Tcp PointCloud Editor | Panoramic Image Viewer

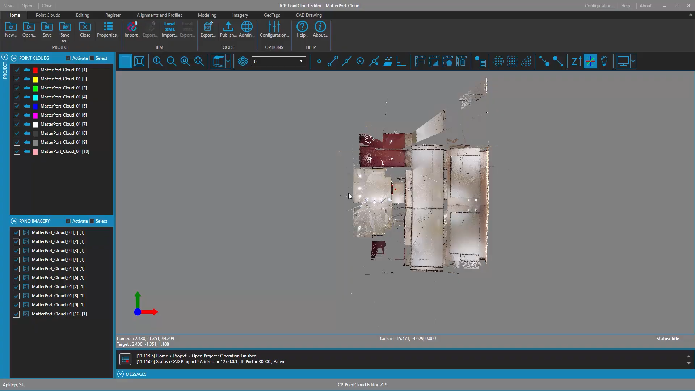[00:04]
With the TCP point cloud editor application,
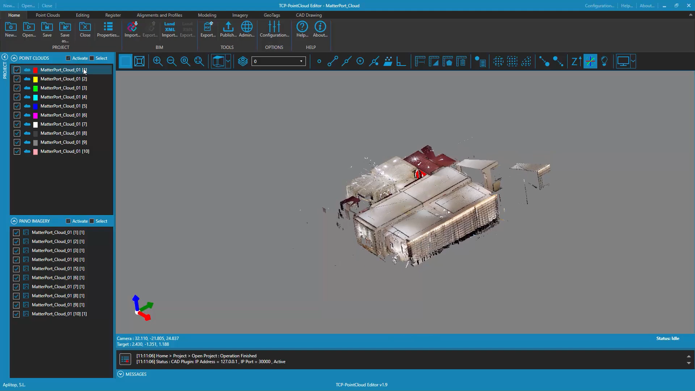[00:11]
when you have a project with point clouds and associated panoramic images, it is possible to perform drawing and measurement operations on the images.
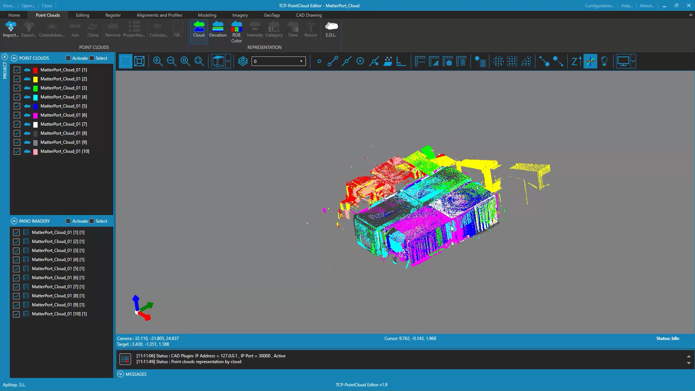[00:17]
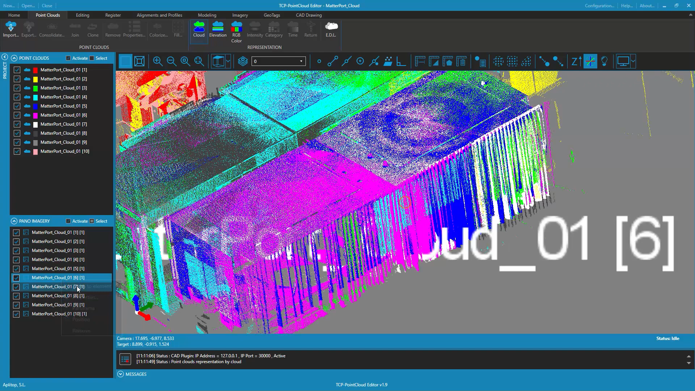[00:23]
It is also possible to identify each point cloud and the images associated with each cloud, by means of the properties of the panoramic images.
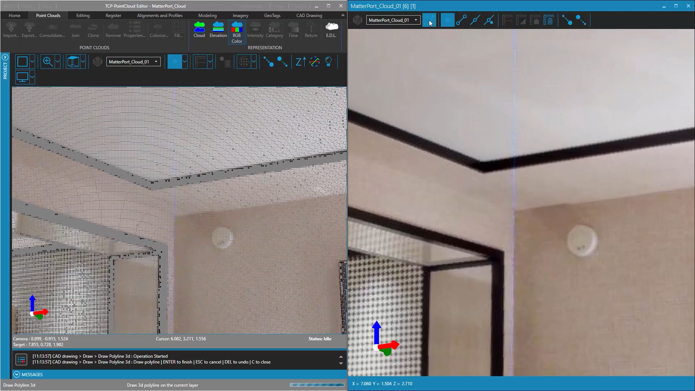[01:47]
We can also draw 3D polylines, which will be added to the current layer of the CAD drawing of the project. Or simply check the 3D distance between the screen of the camera, so that the view in the
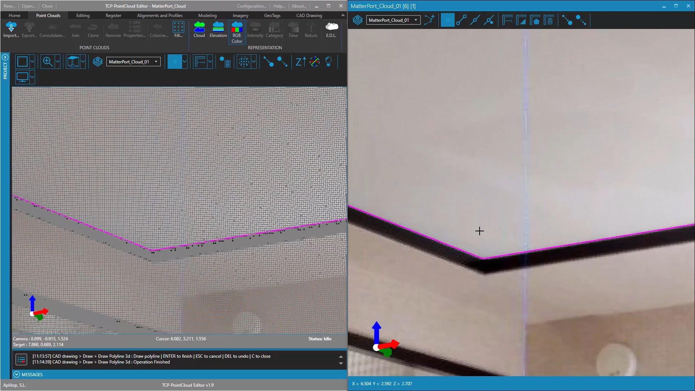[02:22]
which can also be designated on the panoramic image.